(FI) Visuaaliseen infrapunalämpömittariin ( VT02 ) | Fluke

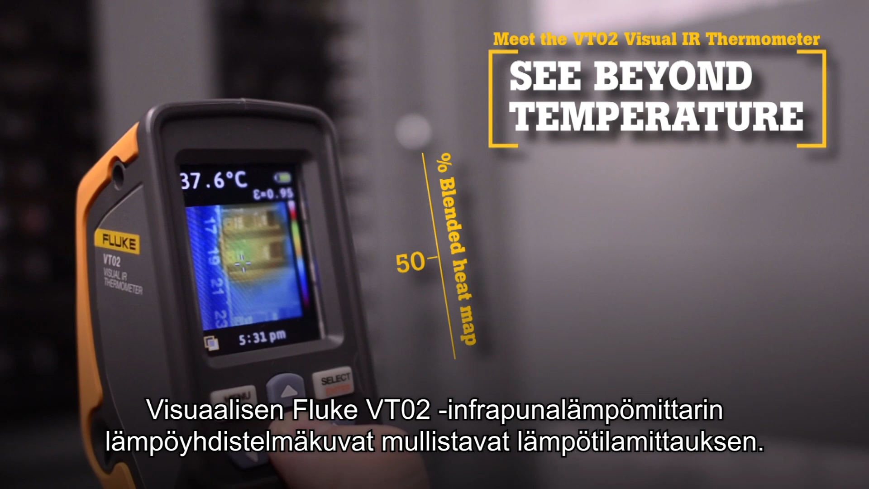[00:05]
On screen: spot 37.6°C
Now there is a new tool category, Visual IR Thermometers.
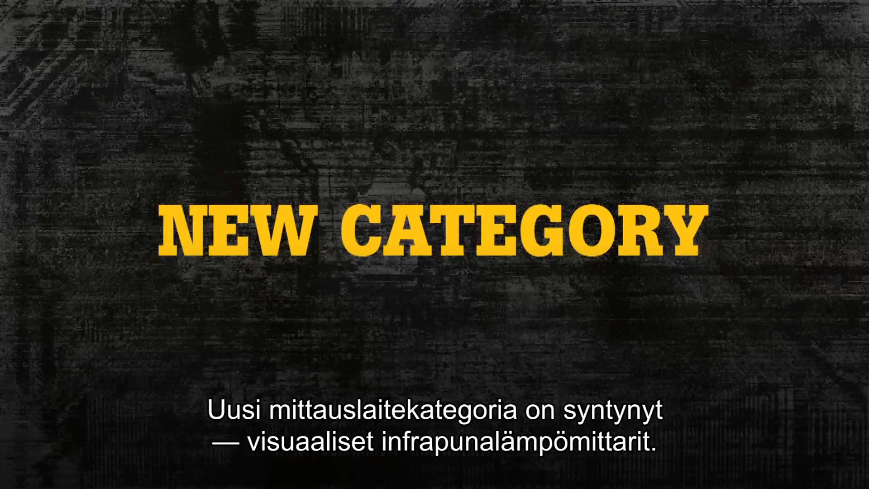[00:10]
By taking thousands of measurements per second,
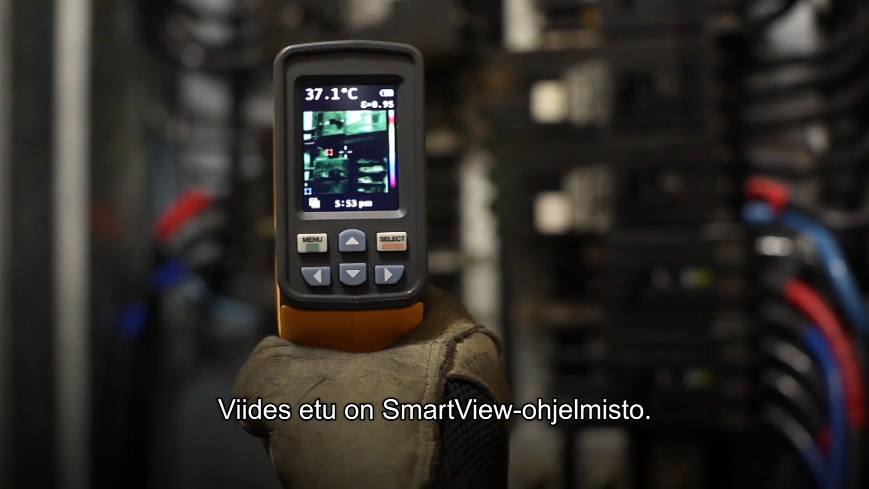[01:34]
On screen: spot 37.1°C
The fifth key benefit, SmartView software.
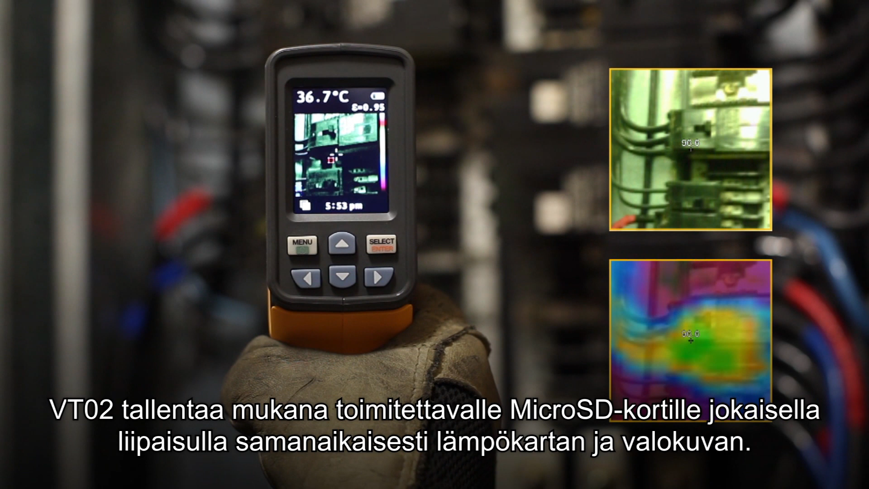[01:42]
On screen: spot 36.7°C
and a visual image onto the included microSD card. Then import those images into SmartView software. Adjust the palettes and the blending modes from 0, 25,